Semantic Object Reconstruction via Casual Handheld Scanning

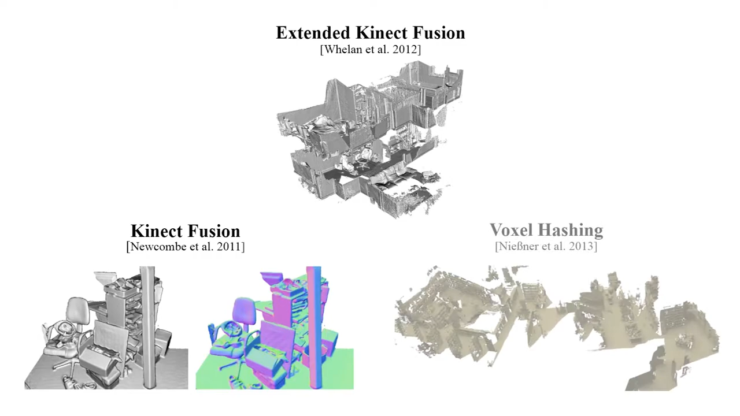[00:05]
However, it is often difficult to obtain an accurate reconstruction of single 3D objects in a casual setting,
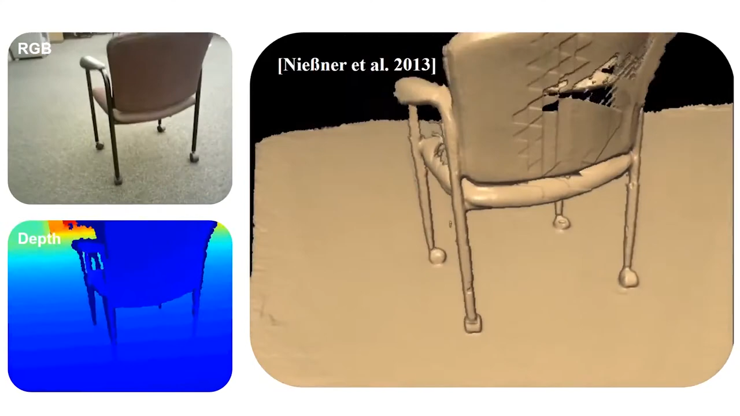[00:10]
since the scans are not accurately tracked during the acquisition,
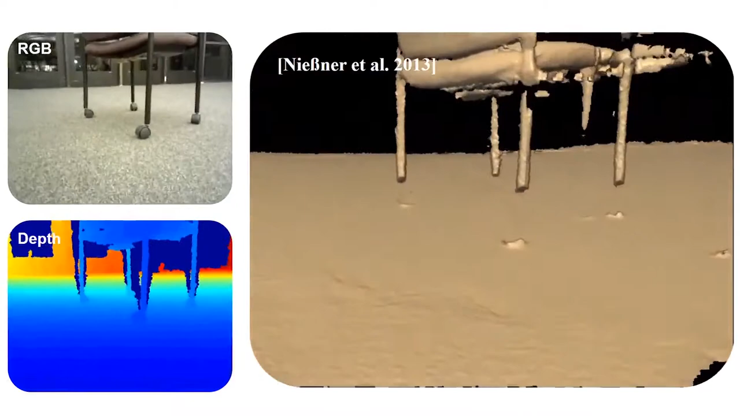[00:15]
and noise in the data may easily lead to an incorrect registration of the scans.
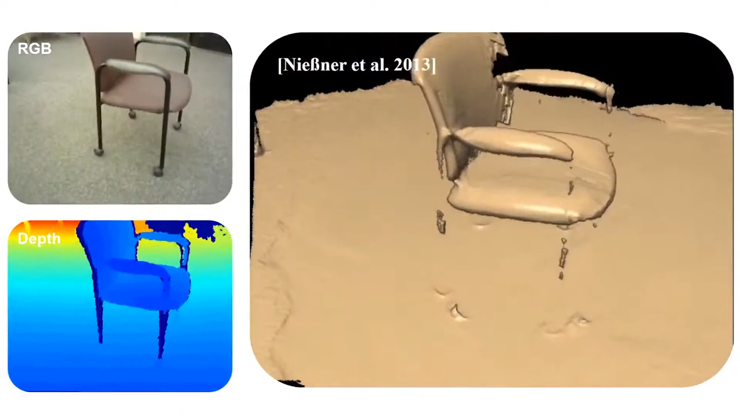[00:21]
In this paper, we show that a semantic segmentation of RGBD frames leads to a significant improvement of their registration,
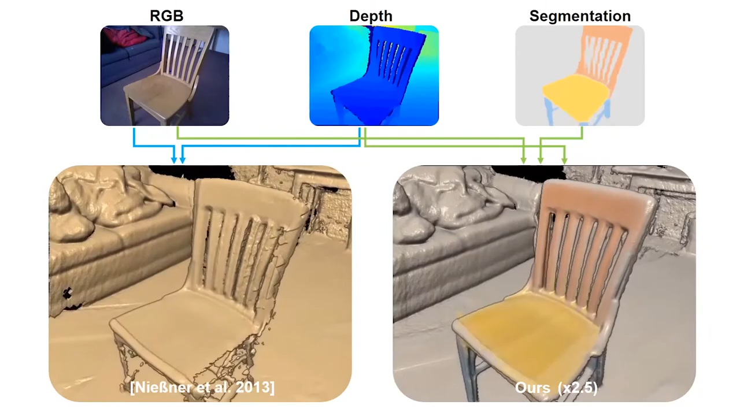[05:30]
It is noticeable that the results obtained with our method are
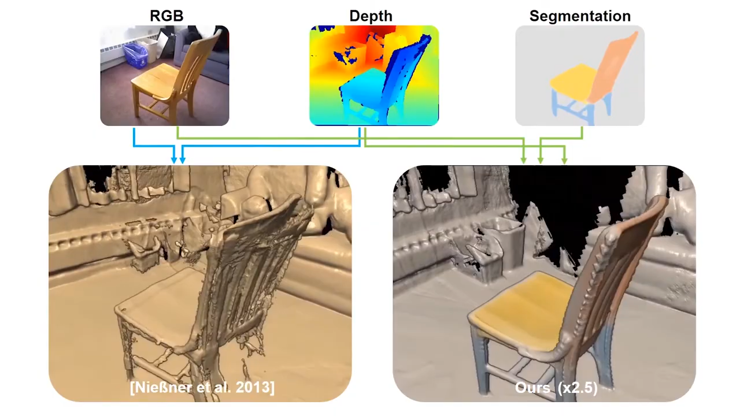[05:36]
less noisy and have less missing regions in the reconstructed models.